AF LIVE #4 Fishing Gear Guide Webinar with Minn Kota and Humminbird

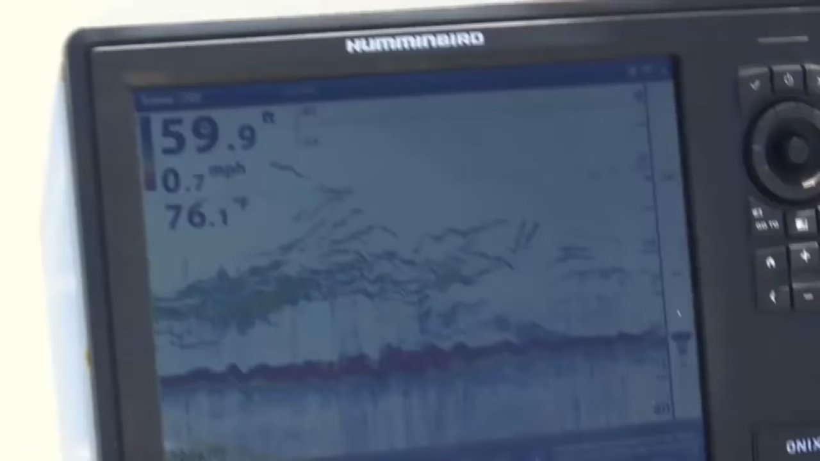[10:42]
On screen: depth 59.9 ft, water 76.1°F, speed 0.7 mph
But underneath this, all of this nasty fresh water,
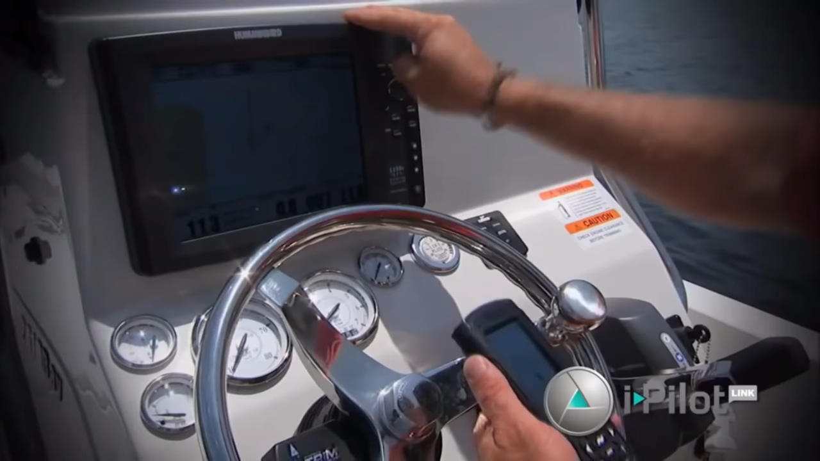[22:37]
Here's what you do. You hit your record button.
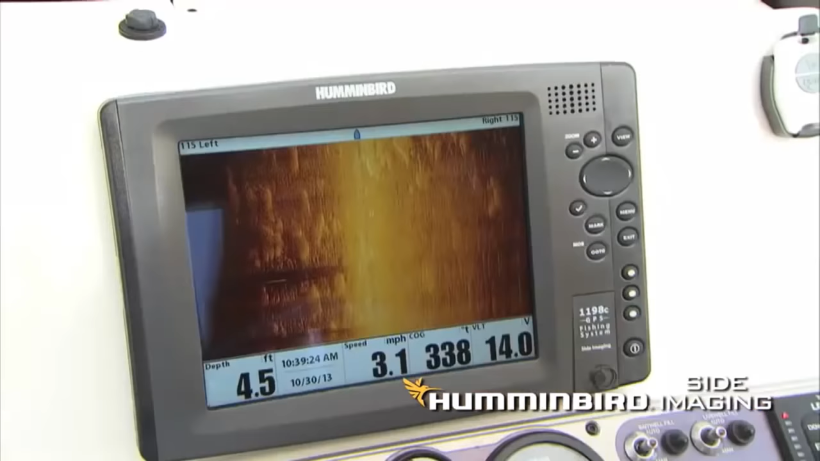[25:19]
On screen: depth 4.5 ft, speed 3.1 mph
The water is so dirty right now that you cannot see them physically.
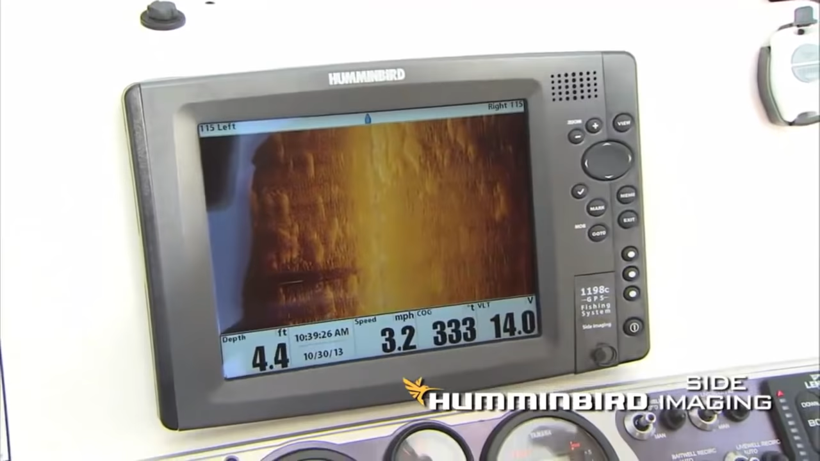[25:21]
On screen: depth 4.4 ft, speed 3.2 mph
So I'm depending on my Humminbird electronics to find my grass beds.
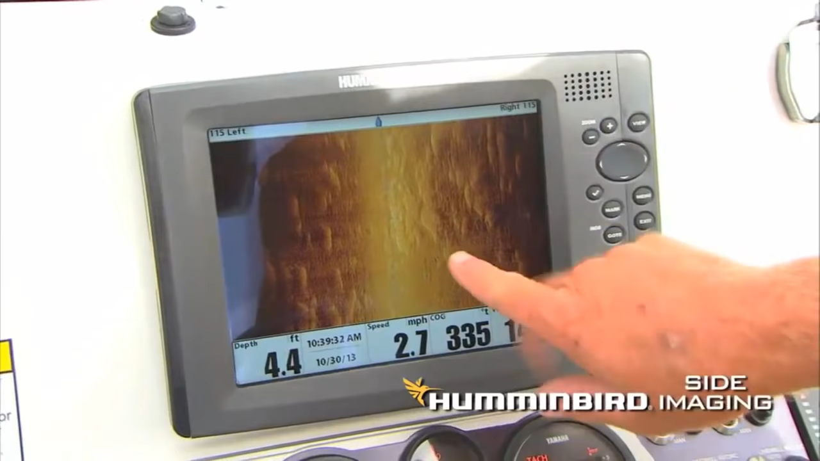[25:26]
On screen: depth 4.4 ft, speed 2.7 mph
And if you see all the little clumps here, this is where the grass beds are starting and we're coming up an incline to the bank.
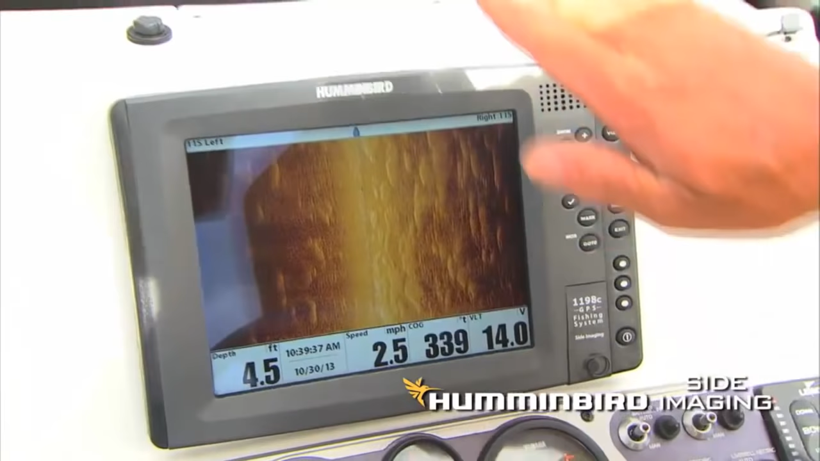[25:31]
On screen: depth 4.5 ft, speed 2.5 mph
And the closer you get to the bank, the more grass that's going to appear.
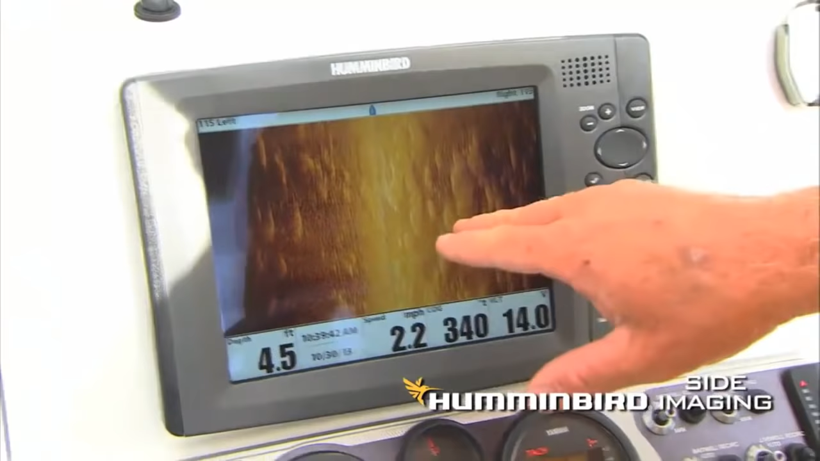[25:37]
On screen: depth 4.5 ft
It doesn't matter if the water's dirty. It doesn't matter if it's bubbly like this, you can find where they're at.
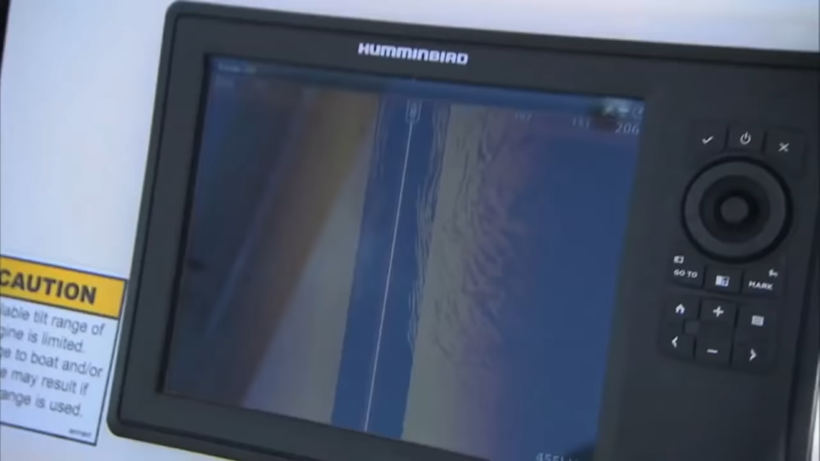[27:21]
That side imaging really picks them up and that it really shows them off.
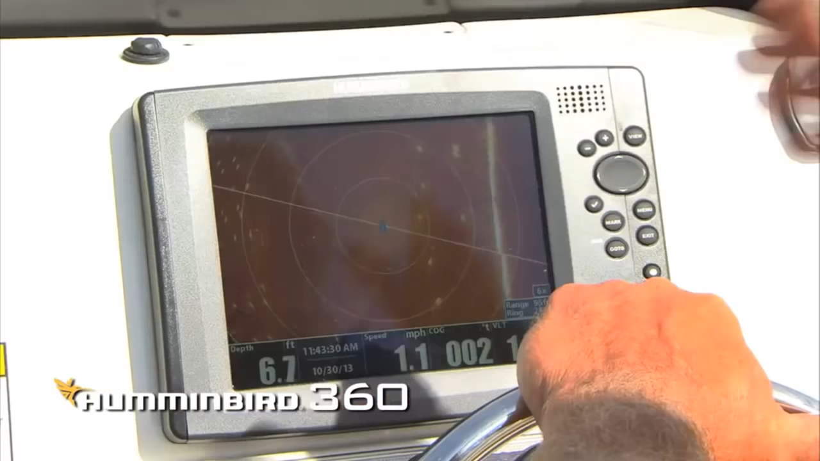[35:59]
On screen: depth 6.7 ft, speed 1.1 mph
It's the 360. We have it deployed.
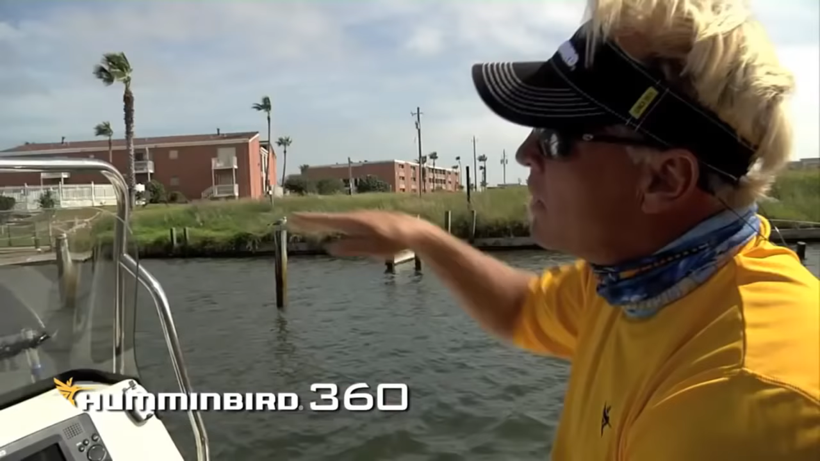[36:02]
We came back in the canal systems here because a lot of snook and redfish and the fish that we like to catch hang around these docks. And the only way previously to know if they were there was to fish them and spend lots of time.
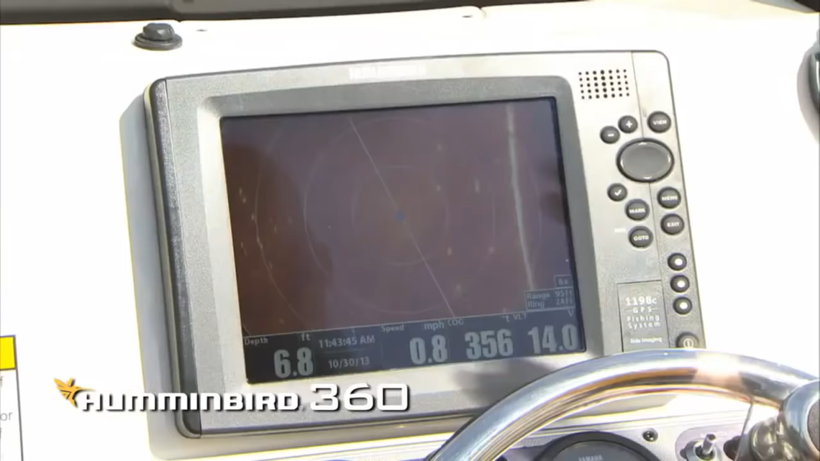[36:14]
On screen: depth 6.8 ft, speed 0.8 mph
Nowadays, I deploy my 360 down.
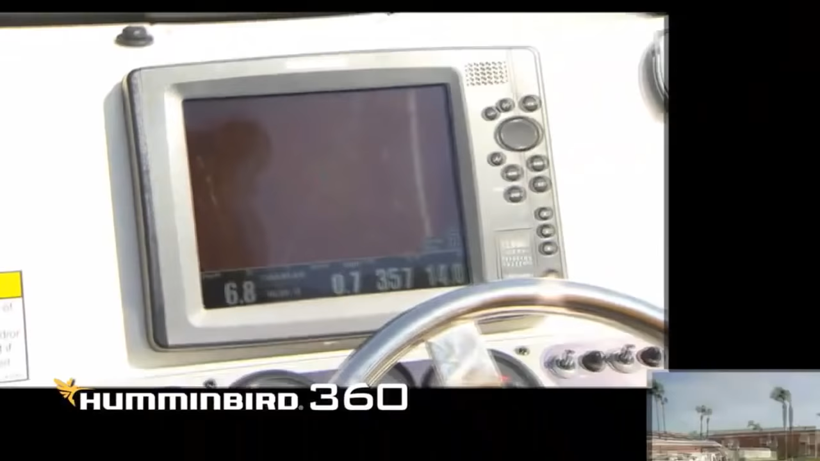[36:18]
And if you see each of these pilings here, they're showing up on my 360.
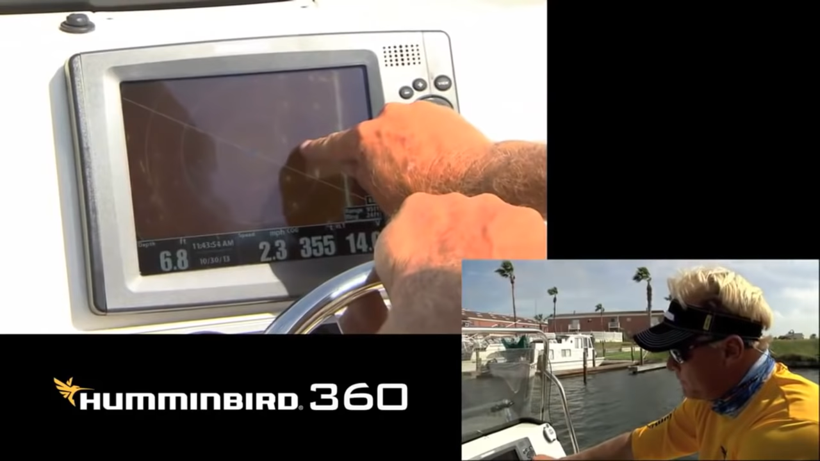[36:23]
On screen: depth 6.8 ft
Those are fish right there. That little white little line is a fish in there. No telling what kind of fish it is, but at least you know that there's a fish down there to try and fish for.
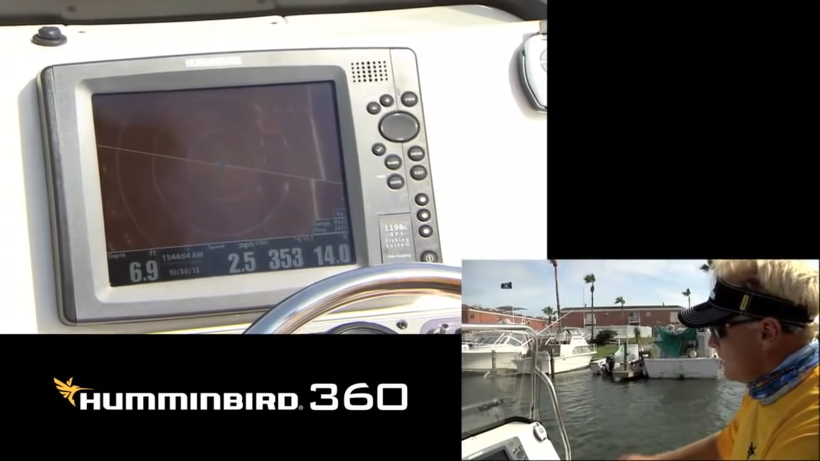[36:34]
As we come down the side of the bank here, you can see the sea wall back here. So see in between the boats right here, you can see that sea wall and you can see each one of the pilings that are down.
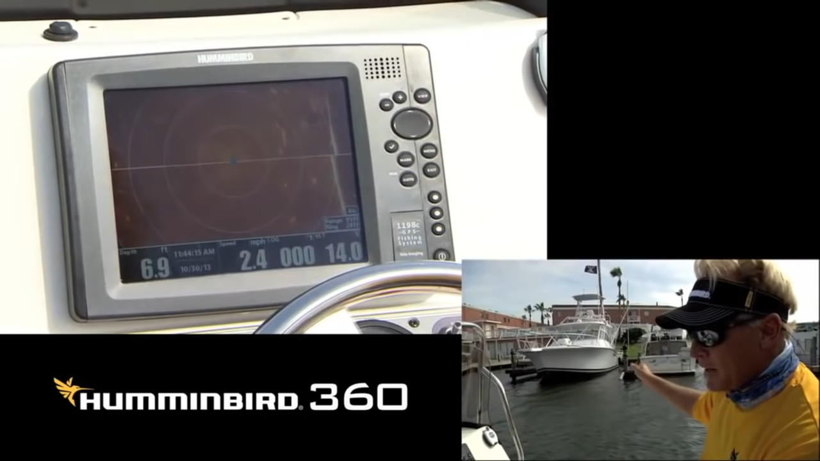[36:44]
And a matter of fact, that line right there is showing the back of those boats.
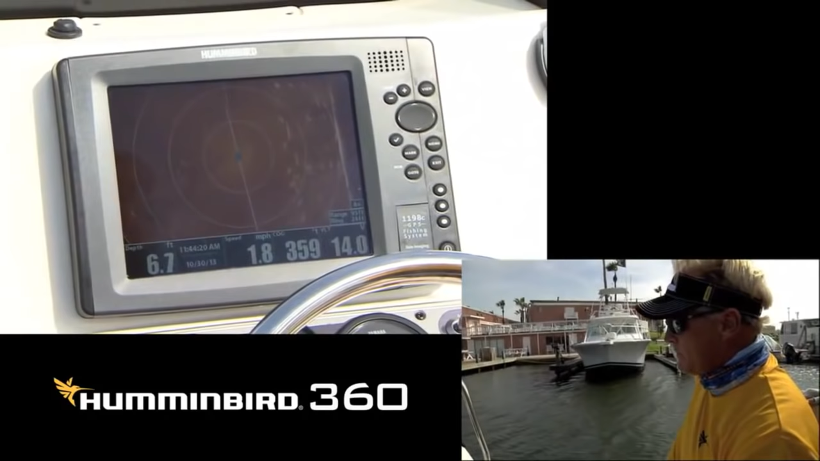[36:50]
When we get up here to this big boat, you'll really see the back of the boat really good. But if there were fishing here, there would be just a bunch of little white lines around the pilings right here.
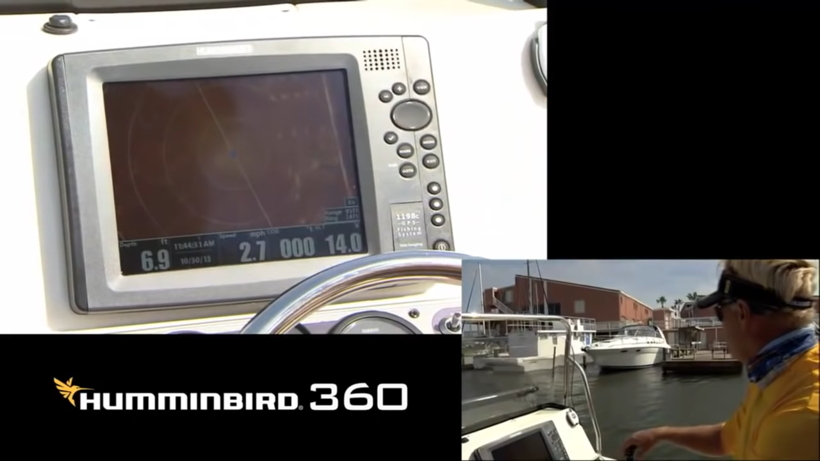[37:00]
On screen: depth 6.9 ft, speed 2.7 mph
Now, if I was tournament fishing right now, I would probably not fish any of these docks right now because I'm not seeing anything on here that tells me that there's redfish down there.
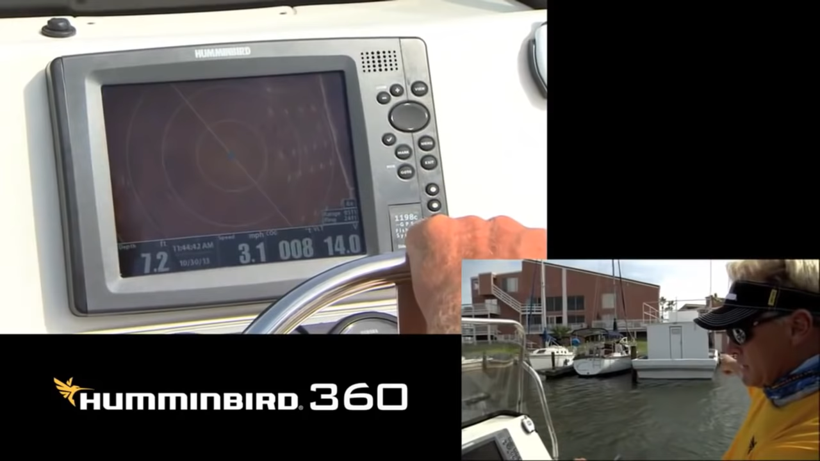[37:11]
Now, when we come by this boat right here, wait until you see the line of the boat when it hits the back of the boat. It's one of the best ways to figure out how to use this. Now, that kind of looks like fish there and that's the back of the boat I was just talking about.
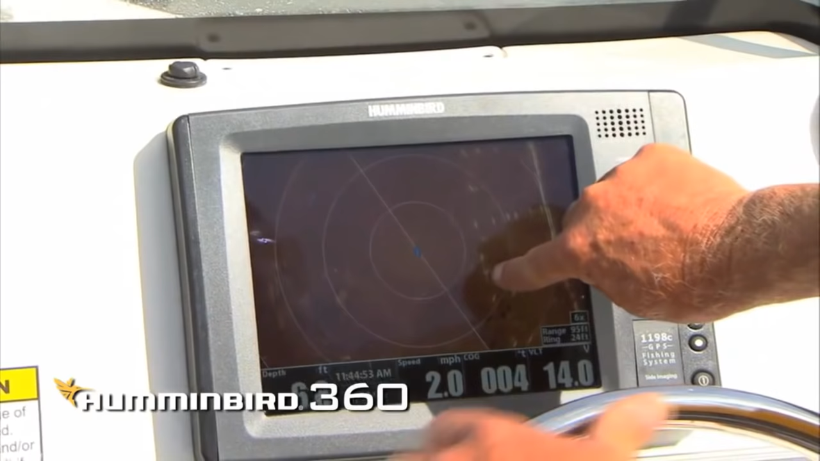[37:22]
On screen: speed 2.0 mph
That looks like fish. I would fish that. But with the new 360 Humminbird unit, I tell you what, unbelievable clarity.